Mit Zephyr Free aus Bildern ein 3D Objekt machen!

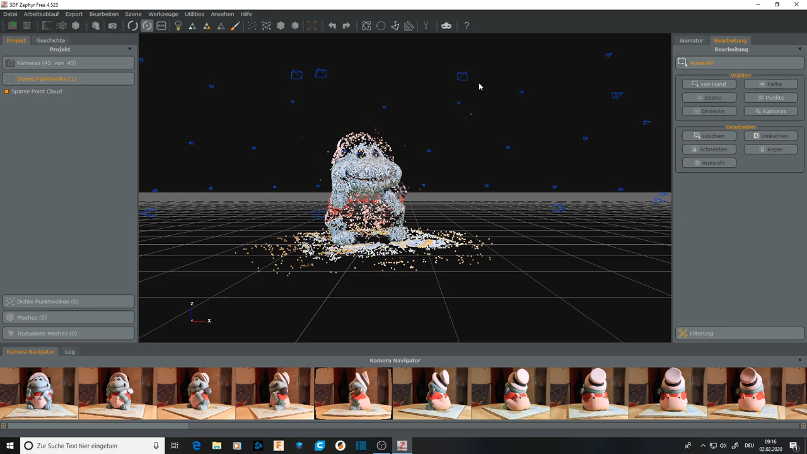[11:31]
da zeigt er dir an, welche Position die Kamera hatte. Ne, wenn man da einmal komplett drum zu geht. Die verschiedenen Kameraperspektiven von oben, von, von der Seite und von unten.
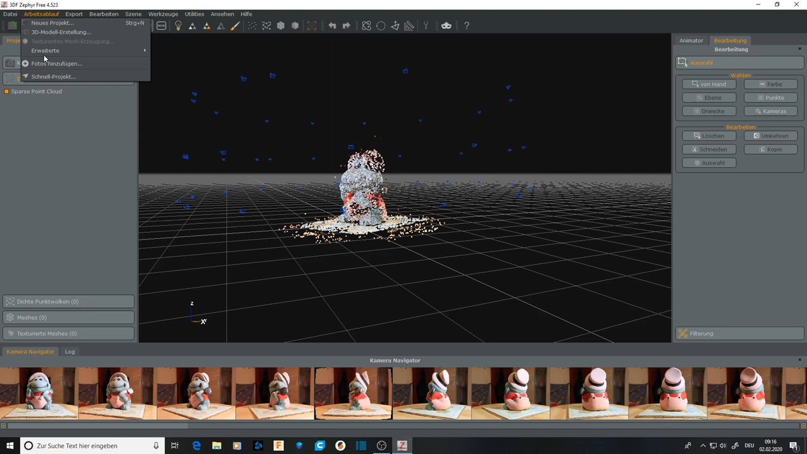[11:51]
Also hat er alles gut anerkannt. Jetzt machen wir aus der dünnen Punktwolke, mit dem nächsten Arbeitsschritt, also Arbeitsablauf, erweitert, eine dichte Punktwolke. Auf Weiter. Lassen wir auch wieder menschlich, hohe Details. Und lassen ihn mal starten. Das dauert jetzt wieder. Also wieder einen kleinen Cut. Wenn er dann fertig ist, im Schritt ist er jetzt auch fertig.
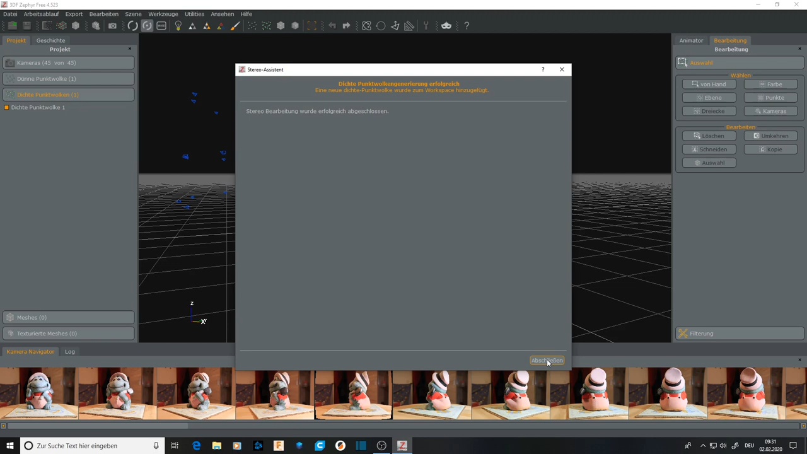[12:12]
Und schauen wir uns mal die dichte Punktwolke an, die er erstellt hat.
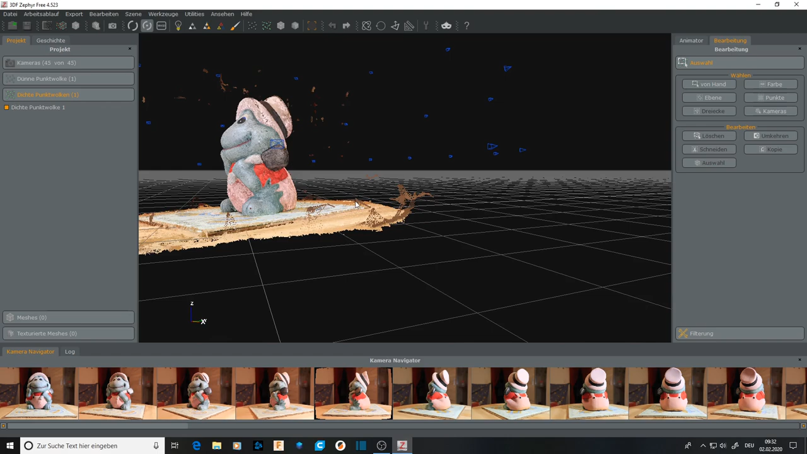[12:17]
Und das sieht ja schon mal ziemlich gut aus.
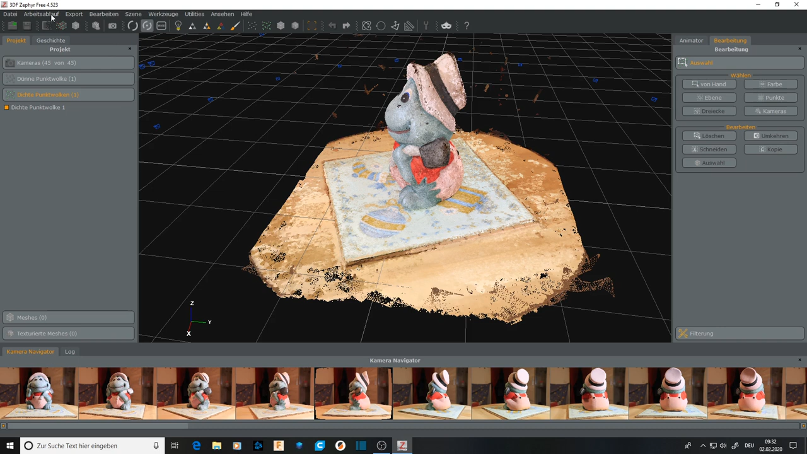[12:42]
Und zwar wieder bei den Erweiterungen. Jetzt machen wir Mesh-Extraktion. Wieder auf Weiter. Wir lassen die Einstellung hohe Details.
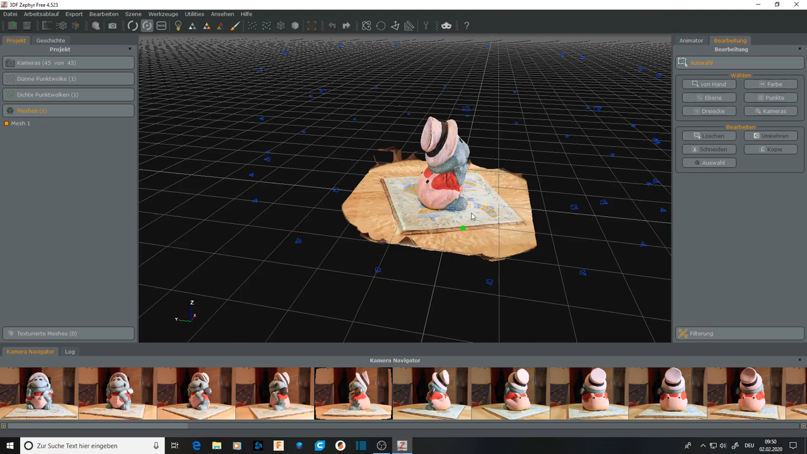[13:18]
Dafür, dass das Programm für free ist. Hat er es sehr gut gemacht. Auch mit 45 Bildern passt.
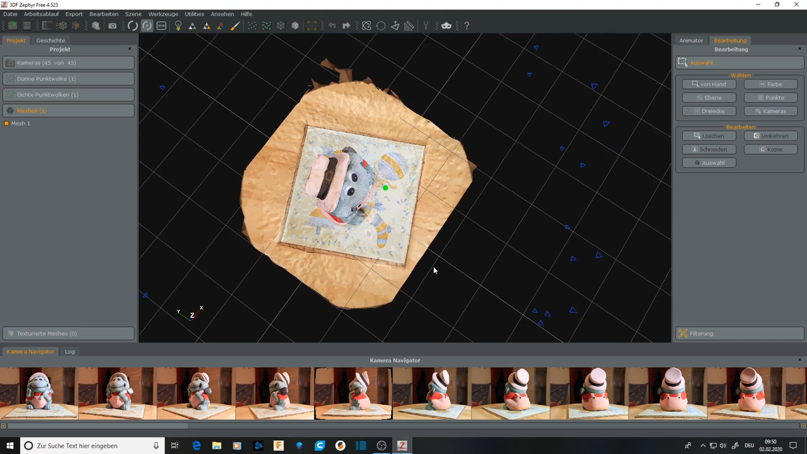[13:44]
So, müsste passen. Jetzt gehen wir hier oben auf von Hand bearbeiten. Wir haben hier unten ein kleines Fenster aufgemacht. Ich benutze gern das Lasso. Und jetzt gehen wir mal ums Objekt drum zu. Und schneiden das weg, was erstmal grob weg soll. Was nicht zur Figur gehört.
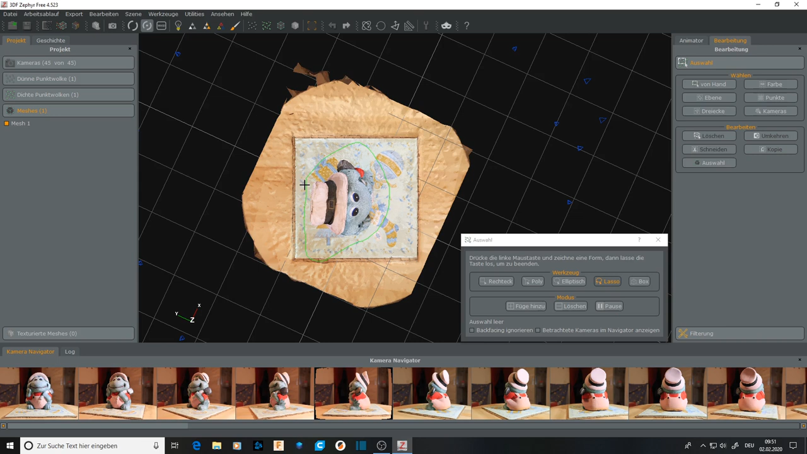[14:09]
So. Dann müssen wir hier auf Umkehr drücken. Umkehren. Weil sonst würde er die Figur rausschneiden und das andere drum zu.
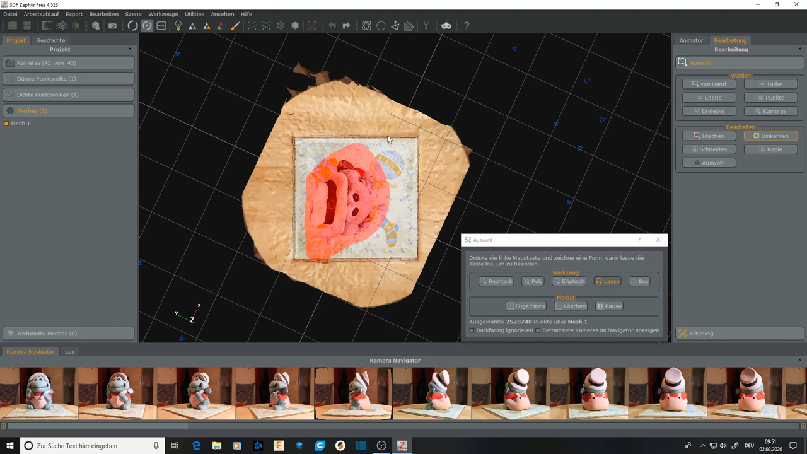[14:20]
So machen wir es. Dann auf Löschen.
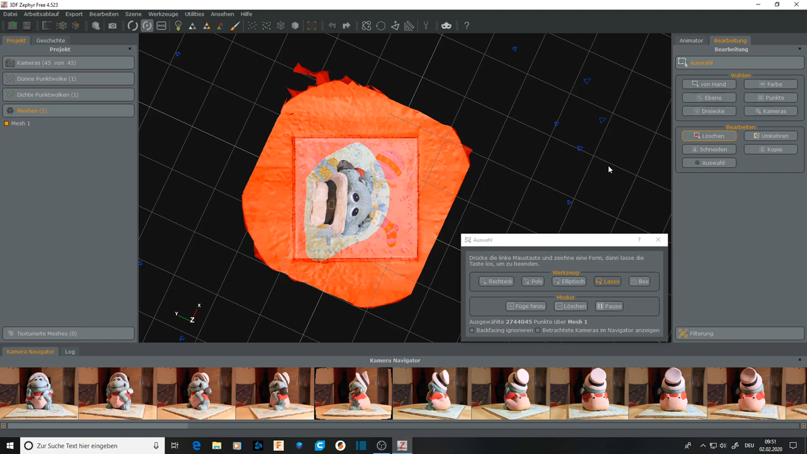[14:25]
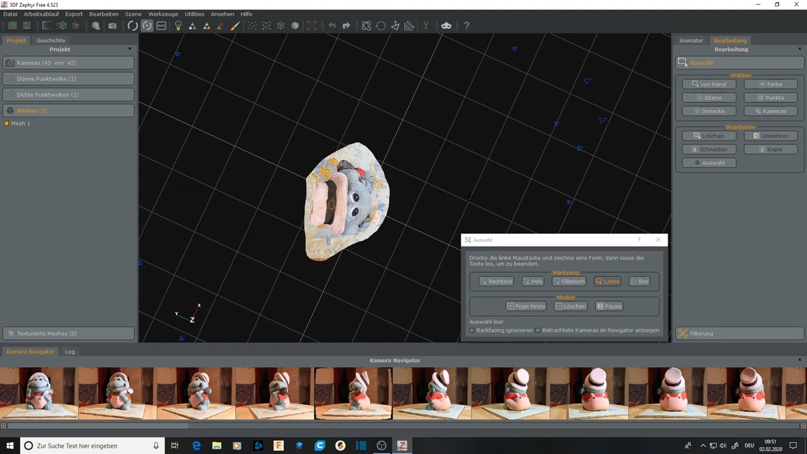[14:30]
So, jetzt haben wir erstmal grob das von außen weggeschnitten. Wo man drauf achten muss, ist, wenn hier, also die blauen Punkte sind ja die Kameraperspektiven.